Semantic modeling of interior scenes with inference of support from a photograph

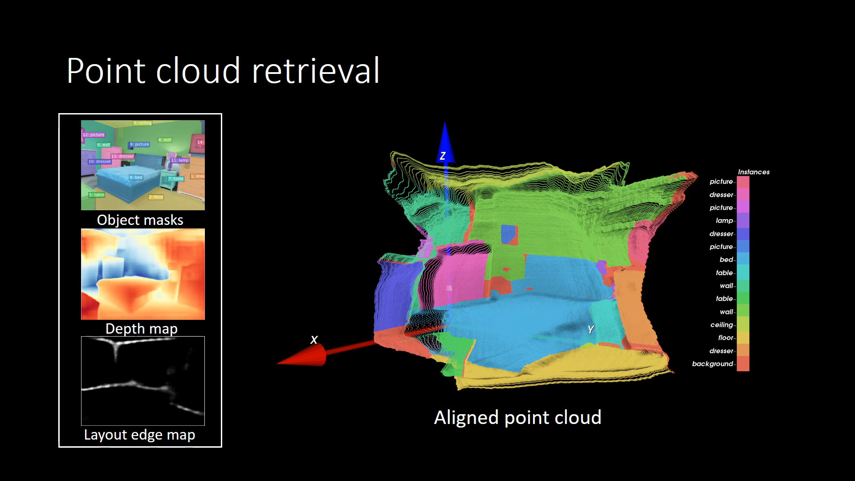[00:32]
the segmented point cloud of the room can be produced and aligned based on the room layout. Moreover, with learning a support content from indoor scene dataset,